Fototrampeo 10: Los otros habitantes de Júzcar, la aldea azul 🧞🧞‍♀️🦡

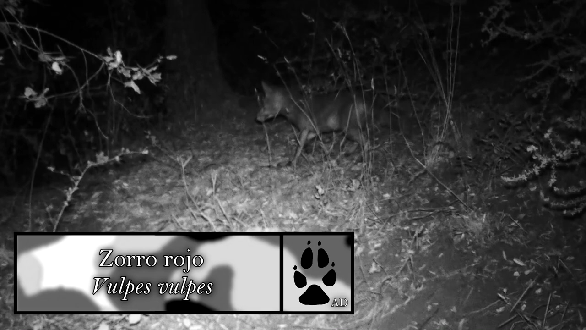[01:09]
También lo hizo un joven y delgado zorro rojo.
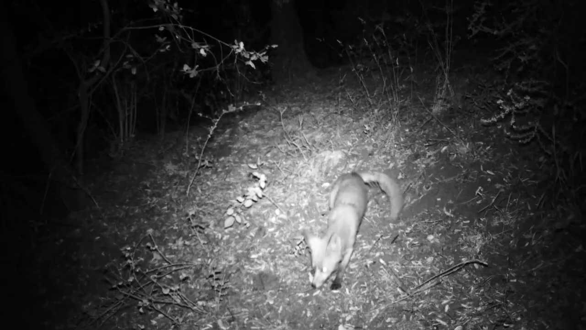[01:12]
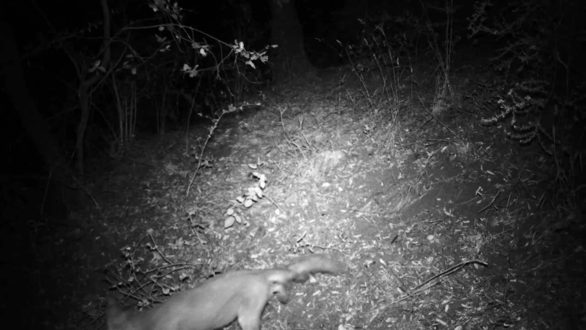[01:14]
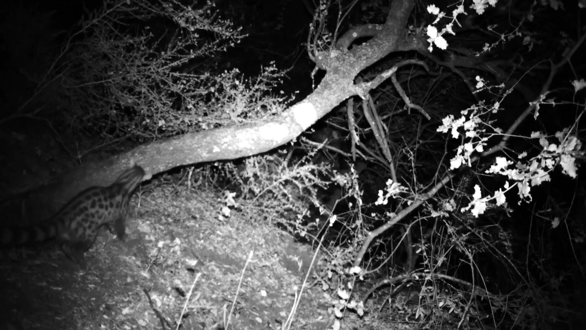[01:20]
En mitad de la silenciosa noche, una jineta marcó un árbol.
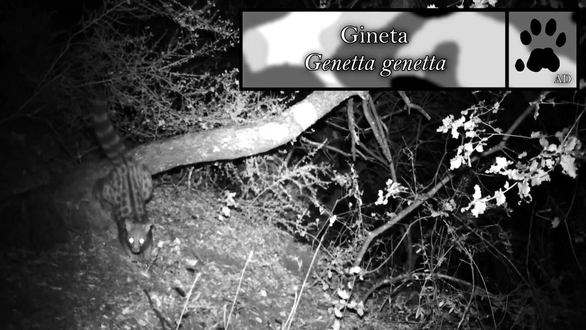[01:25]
Esta especie de predadora nocturna es la única representante de la familia los vivérridos en todo Europa.
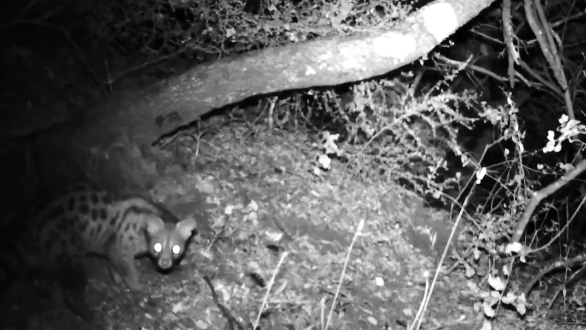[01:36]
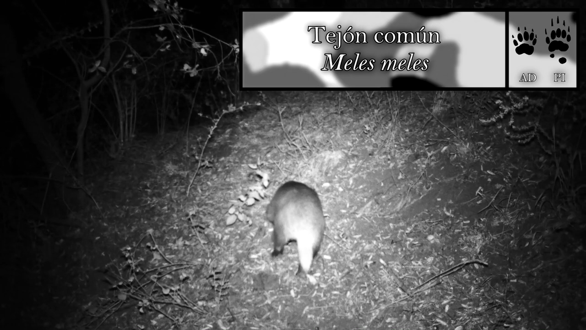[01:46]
También se presentó un tejón común, o mele mele. La palabra mele proviene en latín,
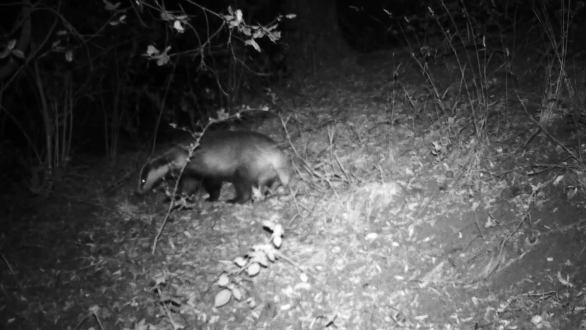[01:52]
que significa miel, y es que suele alimentarse de ella. Por último, justo antes de amanecer, y de las partes más altas del bosque, llegaron los jabalíes. Con el hocico, los jabalíes levantaban el suelo en busca de alimento.
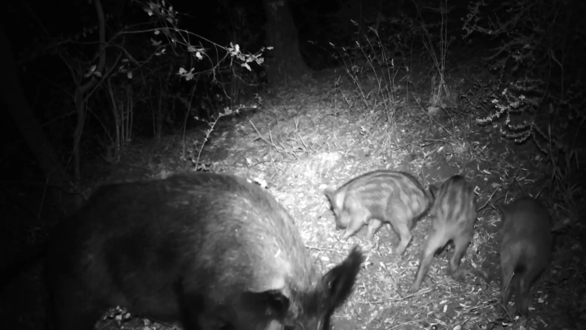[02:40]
Una cría de jabalí Utilizó un árbol como rascadero justo enfrente de la cámara.